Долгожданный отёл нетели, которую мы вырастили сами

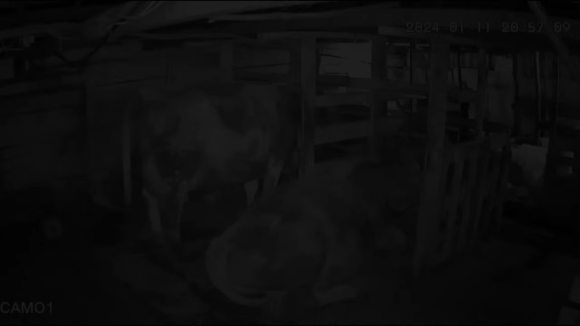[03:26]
Так, за Ладушкой посмотрим через камеру. Пока все нормально. Стоит задранным хвостом. Схватки идут. Процесс долгий.